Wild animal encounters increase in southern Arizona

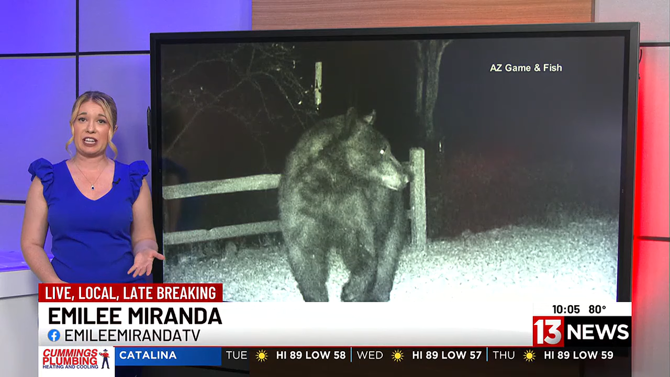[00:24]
And over the weekend, there was the first bear sighting up on Mount Lemon. Now, bears haven't been the only wildlife sighting so far.
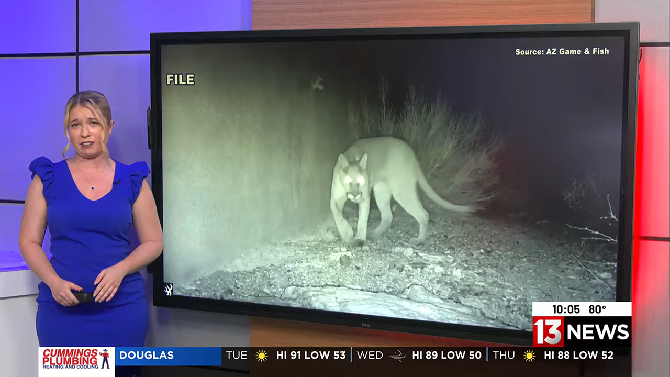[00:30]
That is why officials are asking people now to be alert as temps heat up.